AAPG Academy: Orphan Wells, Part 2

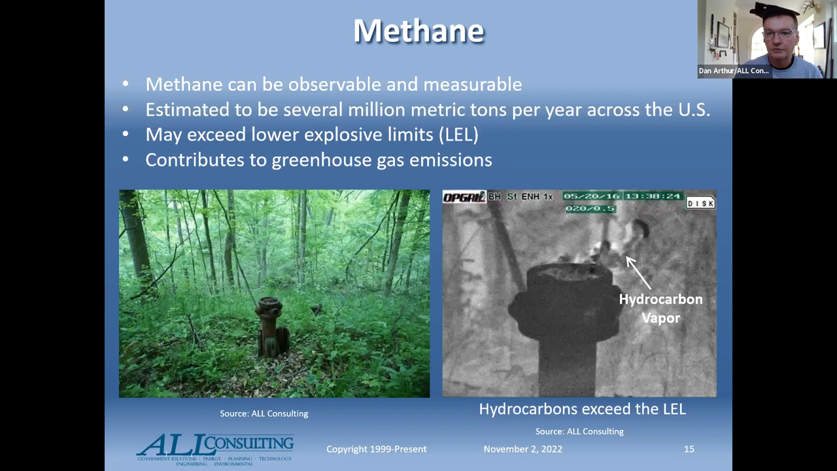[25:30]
So I highly encourage that as you look at that as a screening tool. You can also use these to help at the end of a plug job confirming that you've addressed emissions. From wells that are once you kind of get what's leaking,